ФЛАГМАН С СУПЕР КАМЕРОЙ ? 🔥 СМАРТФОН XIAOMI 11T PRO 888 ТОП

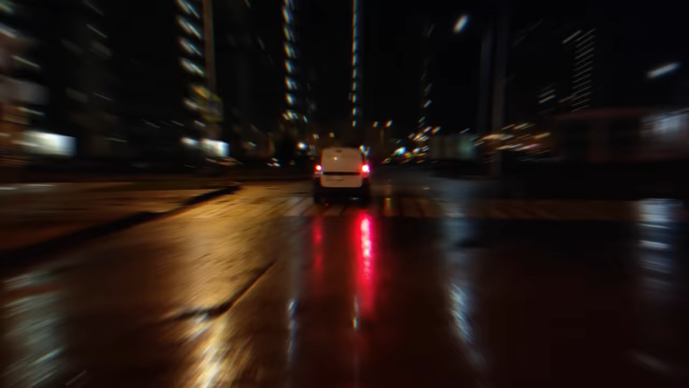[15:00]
пока так а вот основная камера сяоми 11т про даже ночью это прямо блеск почему потому что это 4к 60